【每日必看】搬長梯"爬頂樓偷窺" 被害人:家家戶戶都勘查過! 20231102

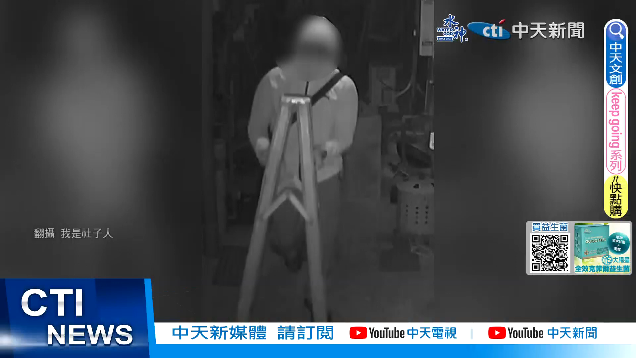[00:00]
爬高高躲頂樓 水塔當掩護東看西橋就像在勘察地形民眾看監視